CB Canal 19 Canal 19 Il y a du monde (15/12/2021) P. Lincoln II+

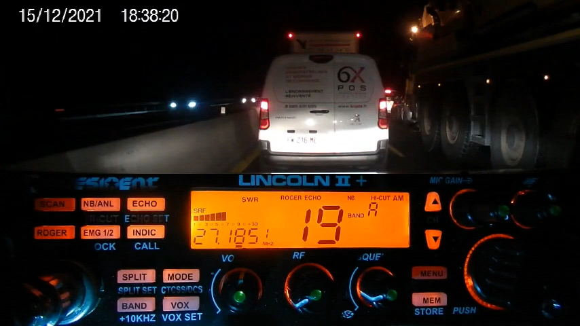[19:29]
Au moins, je vois tout. C'est vrai que c'est nickel. Hein. Ouais, là, c'est, au moins, si j'ai un problème n'importe quoi, j'ai le. Pourquoi ça monte le TOS là, bien, qu'est-ce que c'est ce bazar-là? Ah, ben, il y a peut-être un lien. Attends, je suis en train de regarder de mon côté. Ah non, moi, c'est bon, là. Ça, moi, ça va, moi, en tout cas. Il y a peut-être, t'as peut-être un petit problème de masse quelque part en fin de compte. Hein.